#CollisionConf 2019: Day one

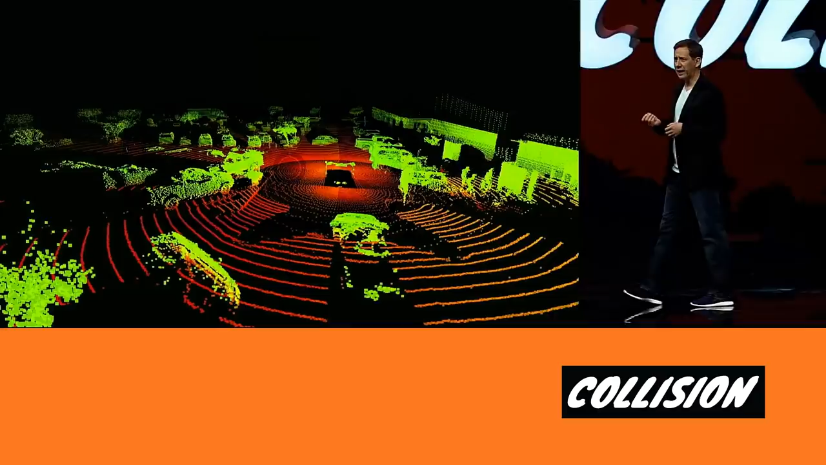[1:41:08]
Our LiDARs work by creating millions of laser points every second to give our vehicle a 3D view of the world.
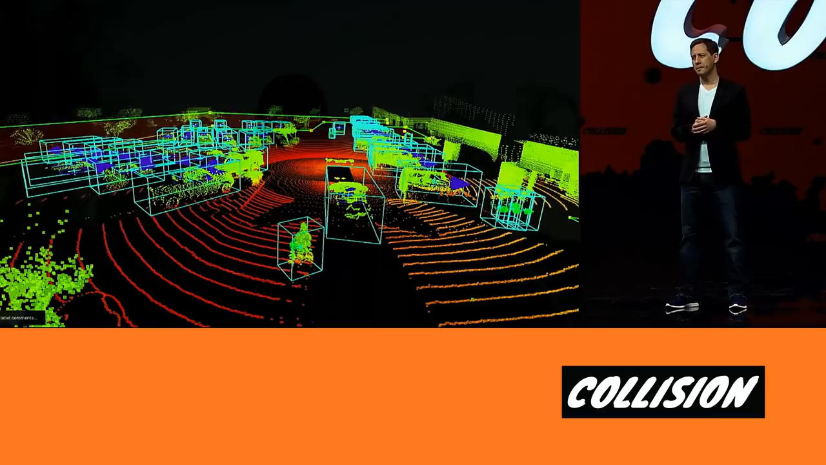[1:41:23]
We design a complete system of LiDAR sensors that can see 360 degrees around the vehicle,
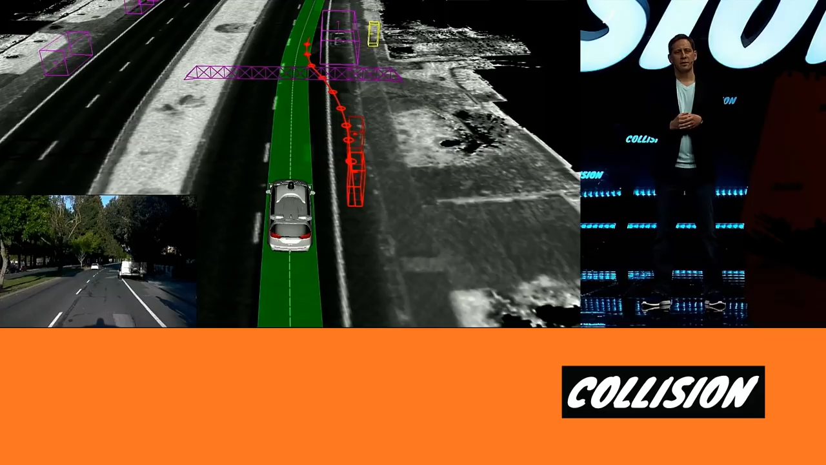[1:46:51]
From that, we're able to anticipate well in advance that the cyclists will want to merge into our lane. And deep nets are letting us interpret more nuance in the road than ever before.
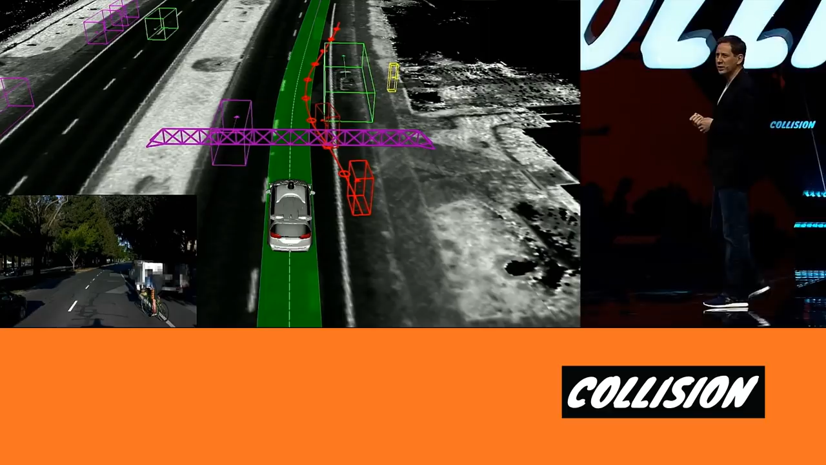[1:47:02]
We can use contextual information, like the relative position of one road user to another, as well as many other signals, such as subtle changes in speed, to make more accurate predictions of what others will do next.
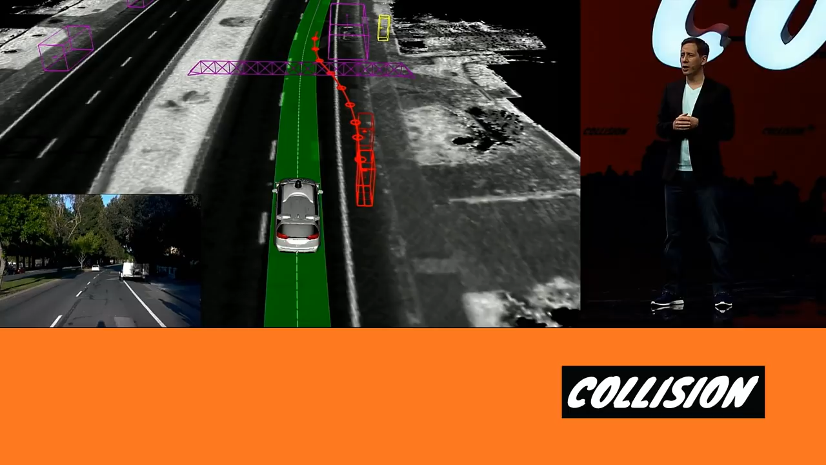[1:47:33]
As we approached the parked car, there are actually a number of potential moves our car could have made. It could have sped up to pass ahead of the cyclists, slowed down to let them in, or changed lanes to avoid them altogether. Now, in this situation, changing lanes might have been a good action, but there's actually a fast-moving car approaching from behind, and at that distance and relative speeds, that driver would probably not be too happy to being cut off. And the right driving decision depends on the specifics of each situation.